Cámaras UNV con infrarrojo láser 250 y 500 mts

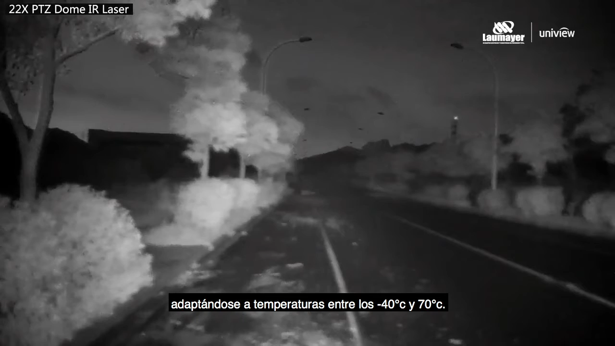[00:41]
Los detalles determinan la calidad, protección contra descargas de 6 kilovoltios, amplio rango de voltaje de hasta el más o menos 25%, control inteligente de temperatura multietapa adaptándose a temperaturas entre los menos 40 grados centígrados y 70 grados centígrados.